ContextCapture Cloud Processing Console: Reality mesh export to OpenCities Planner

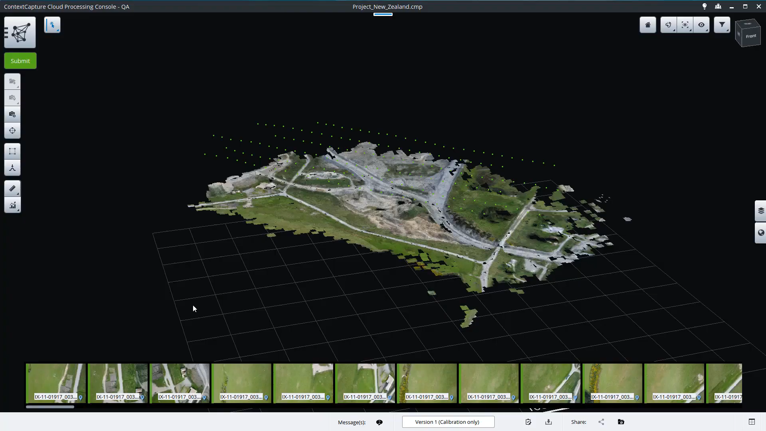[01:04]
In context capture cloud processing console after the calibration step submit a new reconstruction.
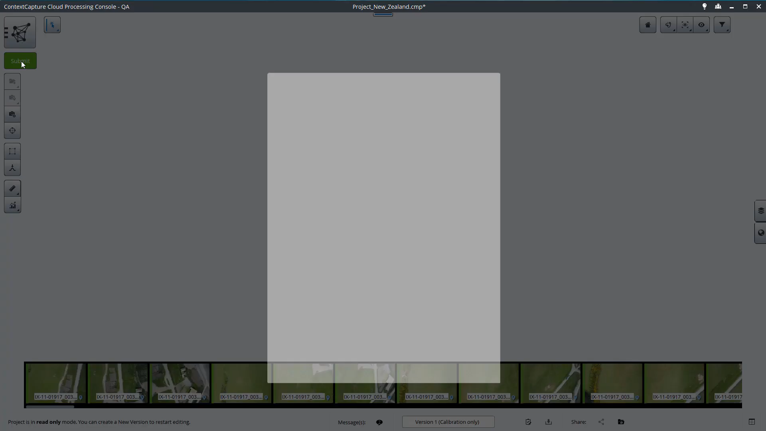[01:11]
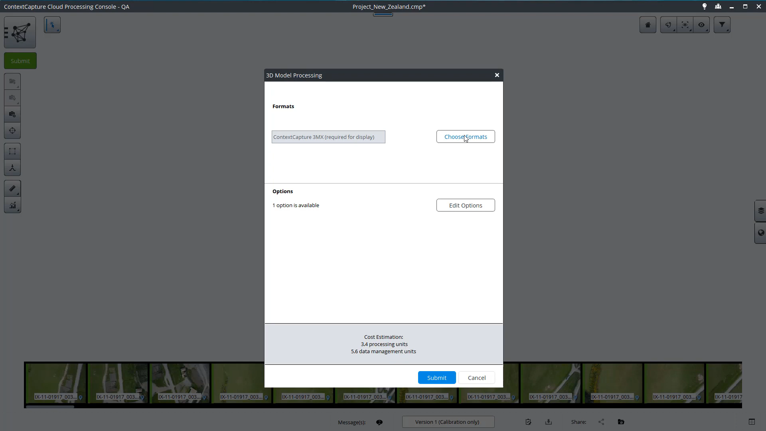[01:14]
In the format list choose OpenCities Planner Lot3. To correctly use the production in OpenCities Planner a projected coordinate system is required.
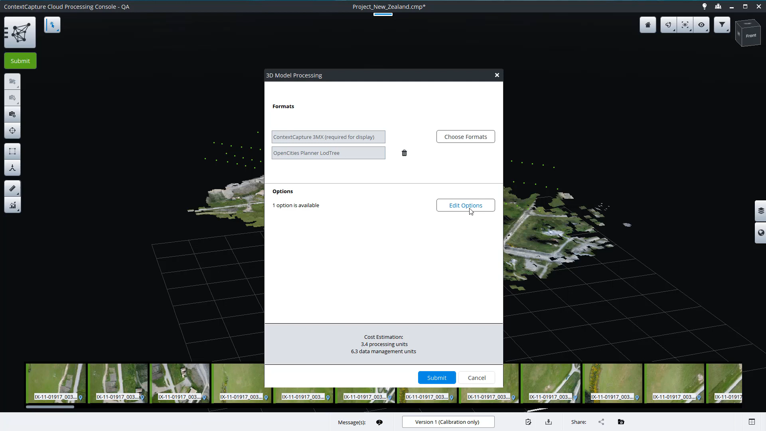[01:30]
To change the coordinate system go to Edit Options and define a suitable one. Most projected coordinate system such as UTM zones are supported.
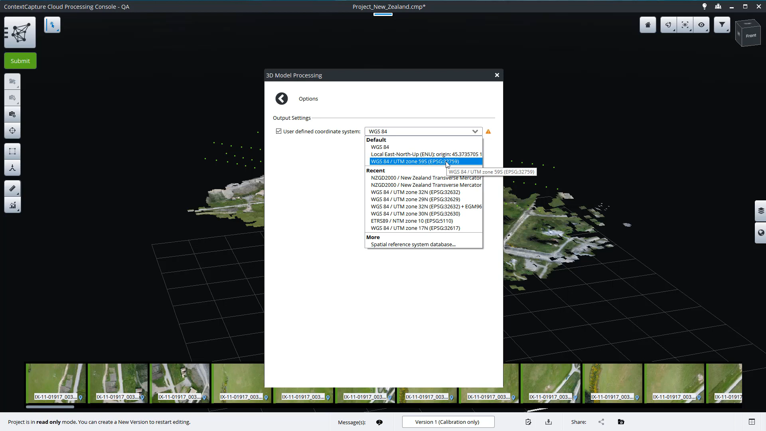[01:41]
When everything is set press submit.
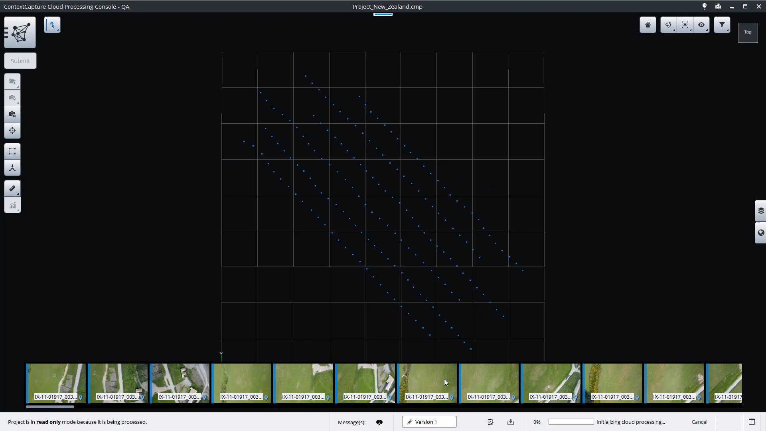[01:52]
Once the production is completed you can open the
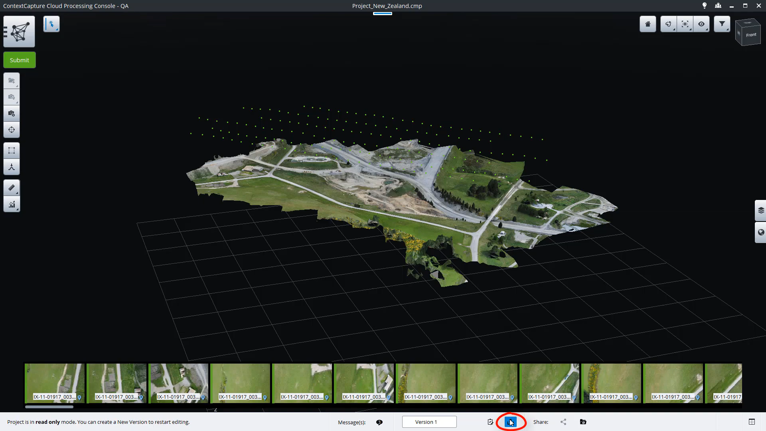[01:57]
Download Manager to download your outputs.